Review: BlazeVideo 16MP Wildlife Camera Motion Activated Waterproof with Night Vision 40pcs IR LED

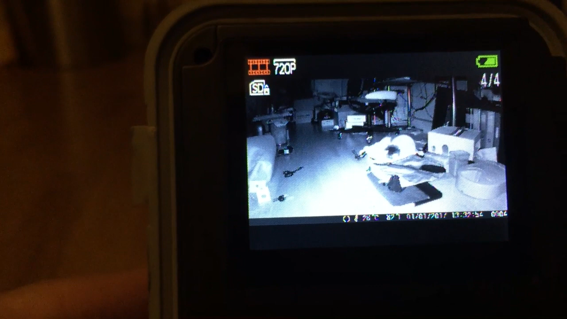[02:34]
Play mode so I'm just going to cycle through and here's me Recording this is from the recorded session with my cat. So here you could get to play You see so I'm just playing this off the screen and this is at night. This is pure darkness And you can see how the light coverage actually can Shine through the entire living room
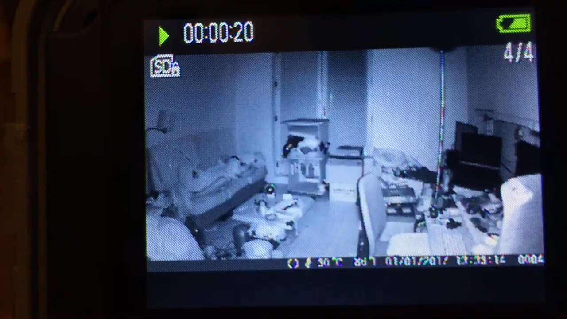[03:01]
it covers a lot of space So even though it's 40 infrared lights is actually quite bright. I mean other people advertise 90 lights, but This is quite it's quite good actually is quite bright So I'm not I haven't tested 20 meters, but the room that we're filling here is about 8 meters
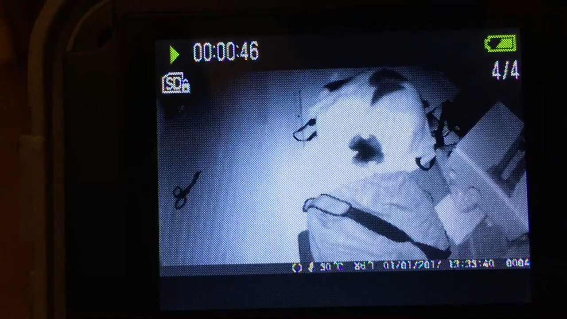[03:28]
And you see what happens when it gets too bright the my white cat gets overexposed
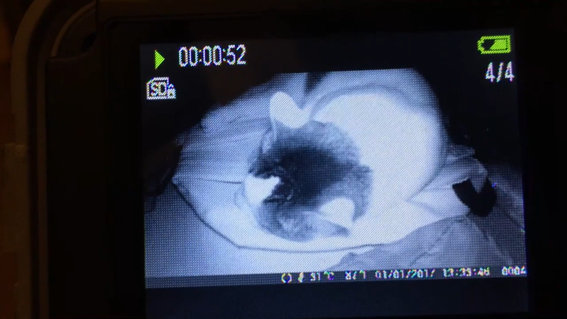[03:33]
But it knows how to adjust itself To get the patterns down